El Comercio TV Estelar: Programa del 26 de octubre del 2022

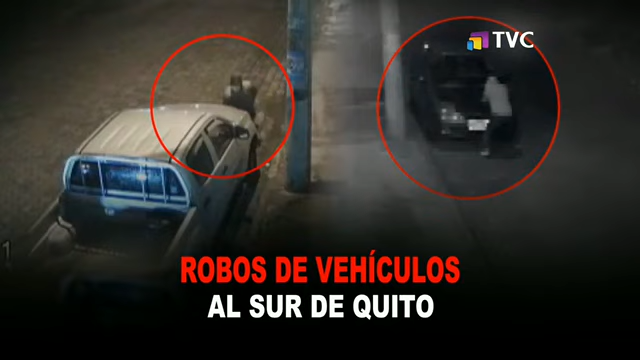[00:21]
Cámaras de seguridad captaron como delincuentes vulneraron la seguridad de un vehículo y se lo llevaron.
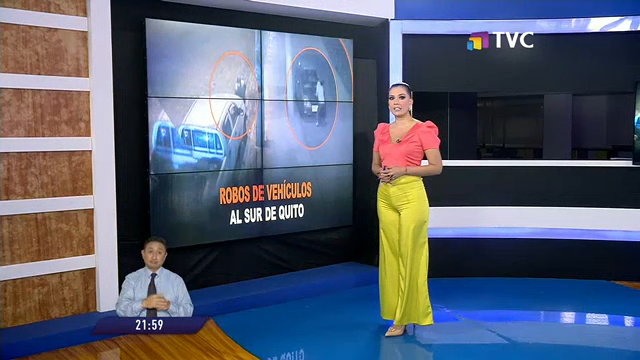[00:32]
El hecho ocurrió en un barrio del sur de Quito, donde moradores aseguran que el robo de autos es frecuente.
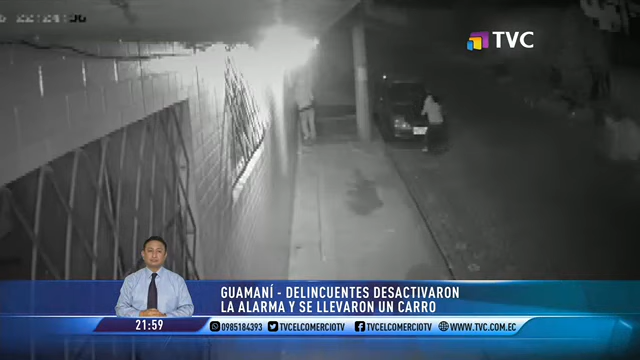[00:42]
10.24 de la noche, los delincuentes son grabados, uno está de campanero parado en la puerta de una vivienda y otro desactivando la alarma del carro que está estacionado. Alza el capó sin que nadie se percate, en cuestión de segundos abre la puerta, violenta las seguridades, enciende el carro y se lo llevan. Un vehículo tipo automóvil que cayó en manos de la AMPA. El robo dura menos de tres minutos, donde llegaron los ladrones y encapuchados se llevaron el trabajo de años.